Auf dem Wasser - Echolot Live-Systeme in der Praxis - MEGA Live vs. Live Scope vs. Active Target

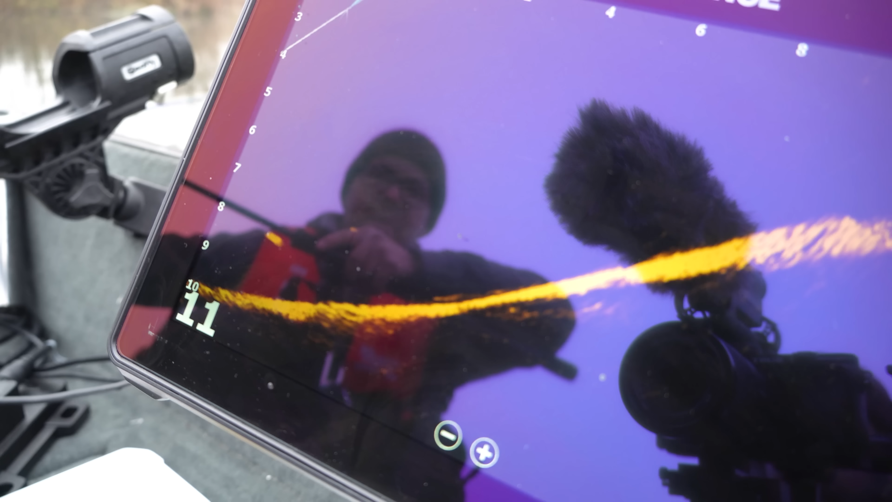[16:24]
Fisch drauf. Und was für einen. Jo, das ist ein guter.
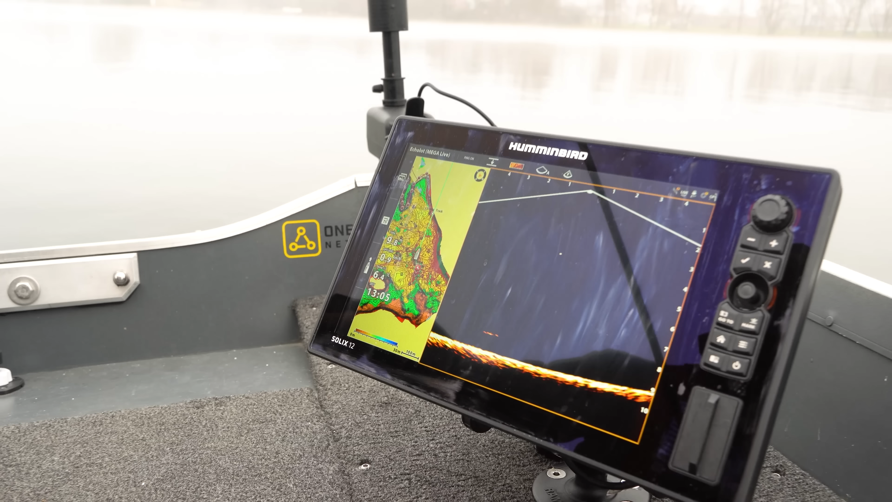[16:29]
Jetzt geht es darum, Henrik, man sieht wieder schön den Kühler runtergehen. Natürlich jetzt etwas schneller. Jetzt ist er wieder ein bisschen aus dem Kegel.
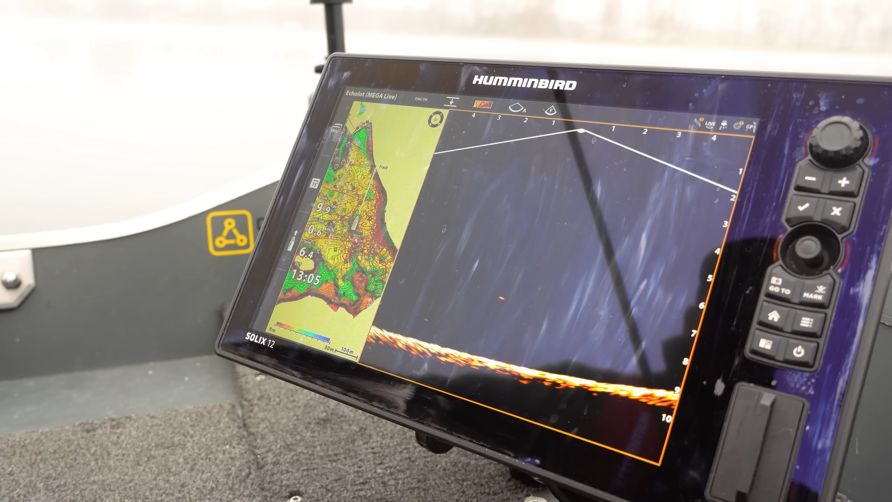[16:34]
Okay, versuche ich wieder zu kriegen.
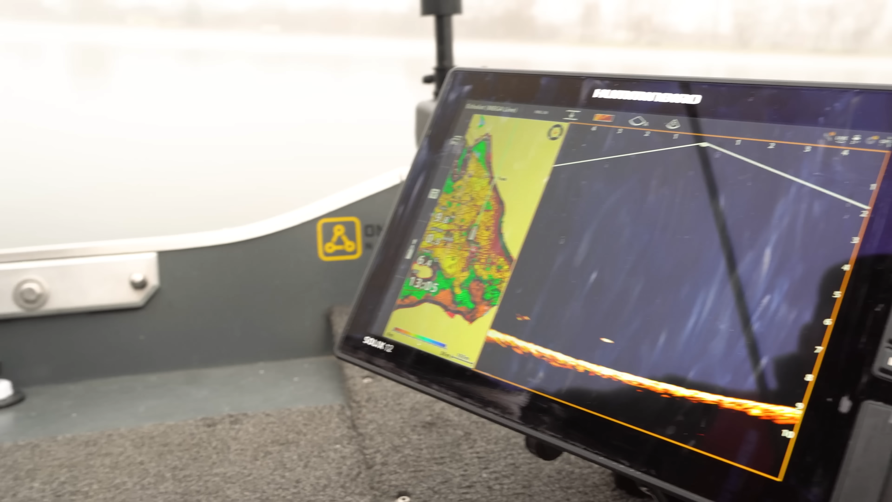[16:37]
Da ist er. So, jetzt fahren wir nochmal ran. Ist doch nicht hundertprozentig im Kegel.
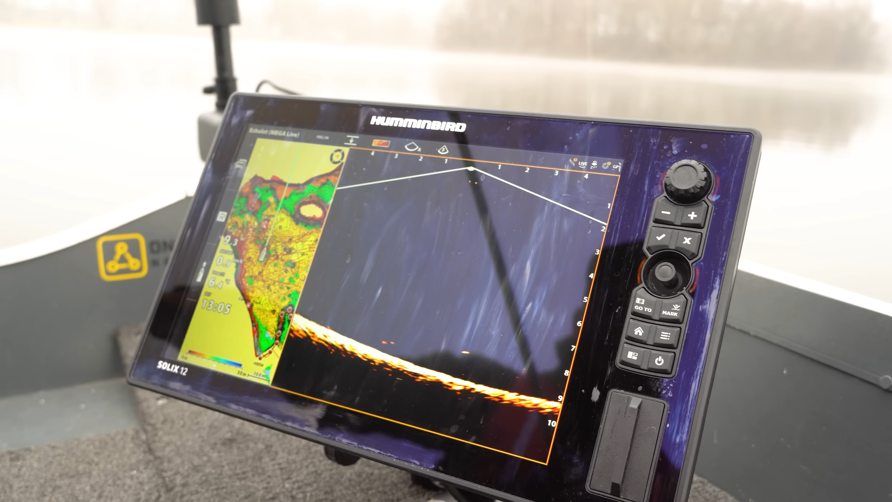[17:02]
Gucken wir mal, ob er reagiert. Wir holen raus, mein Lieber.
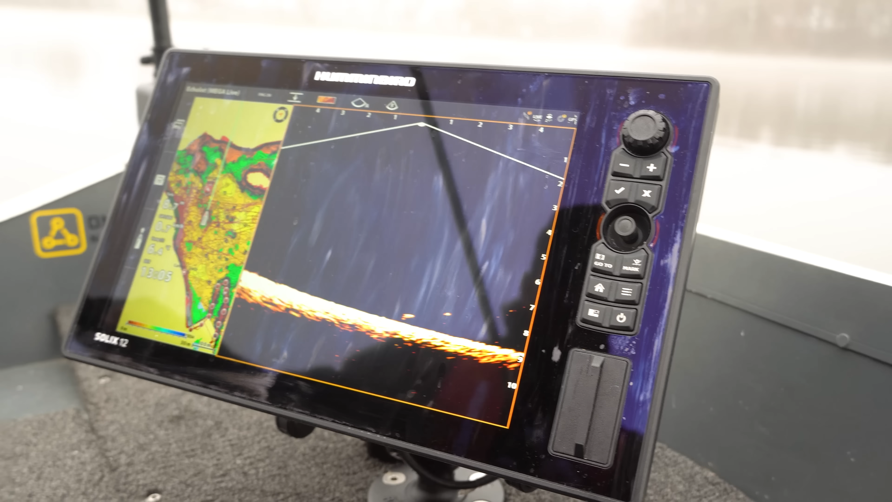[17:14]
Boah, zack, umgedreht Werk. So, Henrik, eine Besonderheit bei dem Mega-Life-Geber ist ja, dass er boxlos funktioniert. Genau. Wir haben keine extra Box. Das ist ein reines Netzwerkkabel, eine Stromversorgung und fertig. Genau. Das ist richtig. Das ist das Simple und auch das Schöne daran.
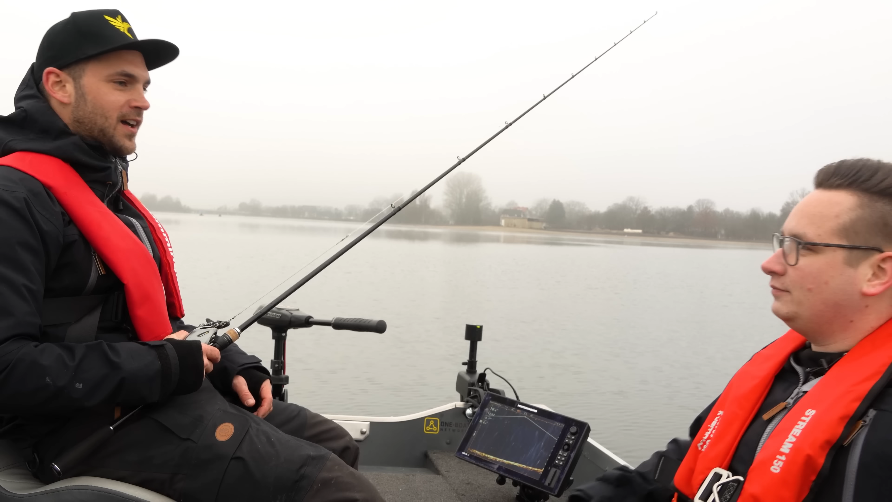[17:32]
Gerade wenn man mal die Boote switchen will oder man vom Belly aus angelt und man hat noch ein festes Boot, kann man immer den Mega-Life-Geber portable nutzen. Das ist schon wirklich eine gute Sache, das muss man sagen. Was auch herausragend ist, ist die Zieltrennung. Ich lasse jetzt mal den Köder runter. Da ist er. Wir driften ein bisschen.
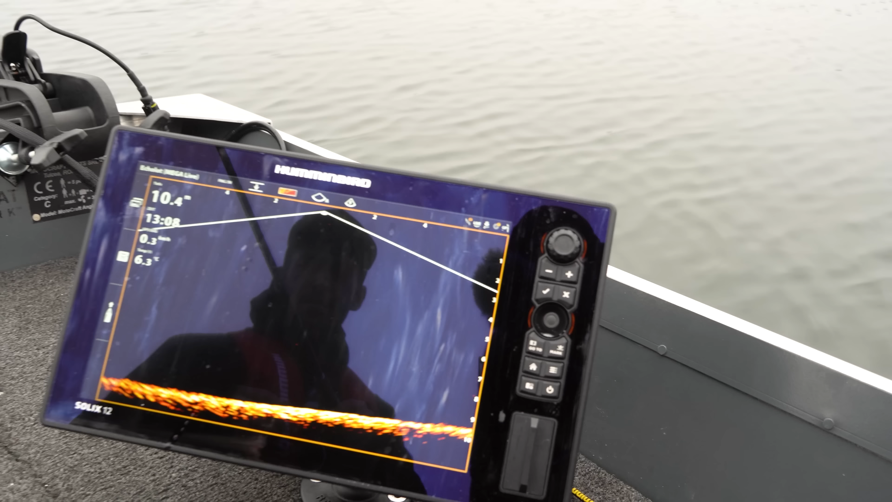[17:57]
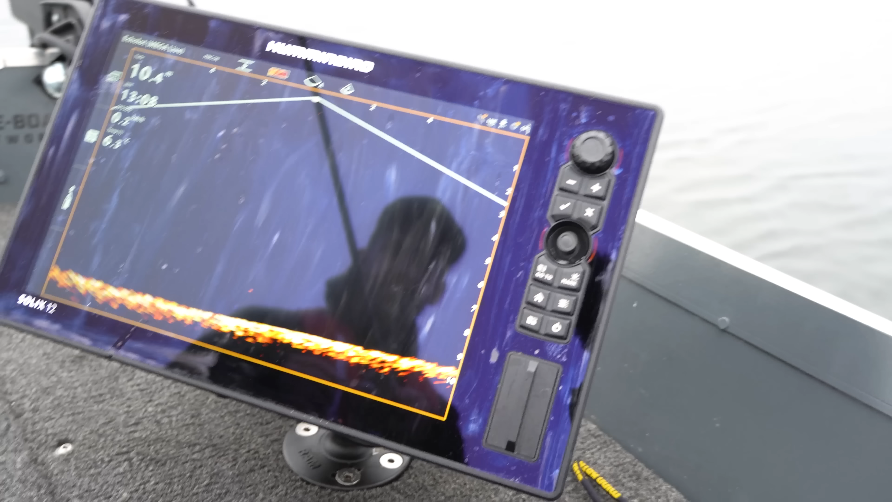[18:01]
Dann sieht es wirklich wunderbar. Knapp über dem Grund, sauber getrennt und du kannst nur noch eine Schippe drauflegen, glaube ich. Wahnsinn. Jetzt lasse ich mal auf Grund.
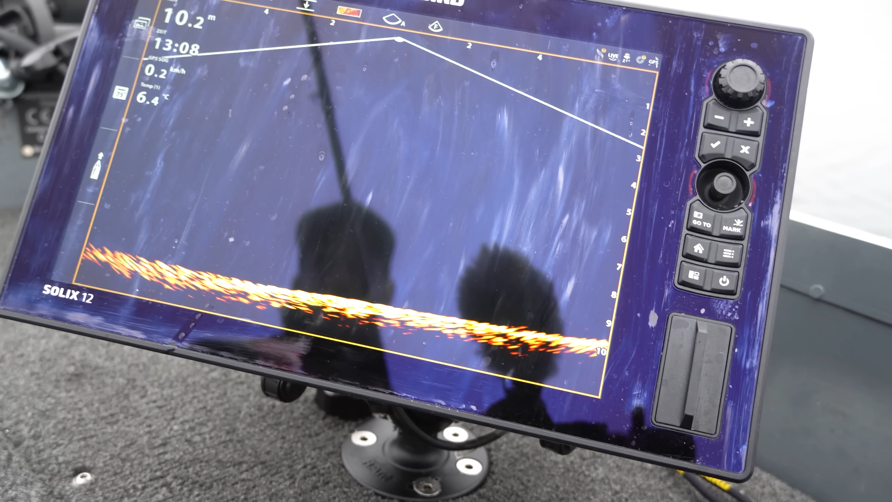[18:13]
On screen: depth 10.2 m, water 6.4°C
Und jetzt auf Grund sieht man in der Schnur hier, die ist schlaff. Jetzt hebe ich nicht leicht an. Und da ist er. Da ist er. Das ist schon wirklich phänomenal.
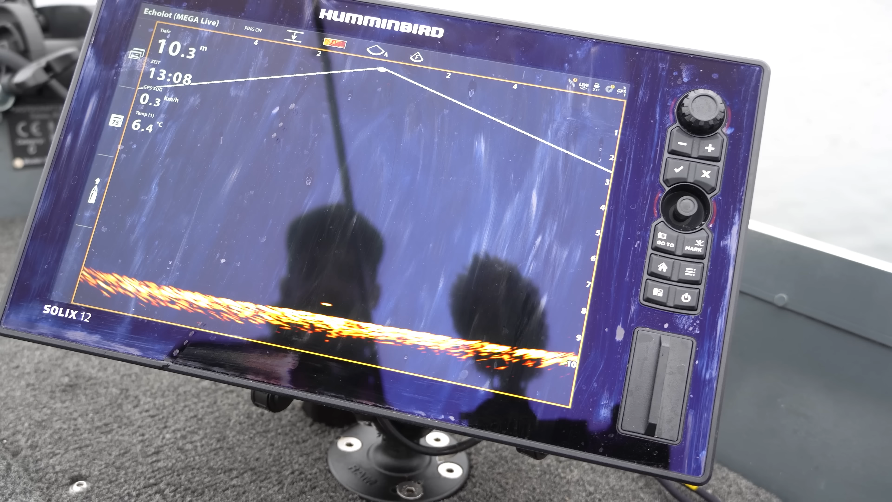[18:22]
On screen: depth 10.3 m, water 6.4°C, speed 0.3 km/h
So kann man auch immer gewährleisten, dass man einen Fisch auch wirklich punktgenau anhangeln kann.
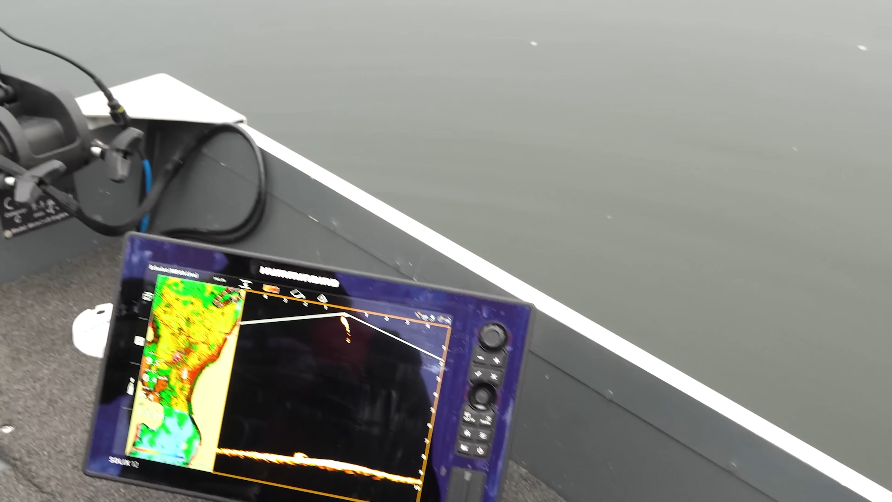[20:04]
Ah, hier. Schön gesehen, wie der Köder reingegangen ist.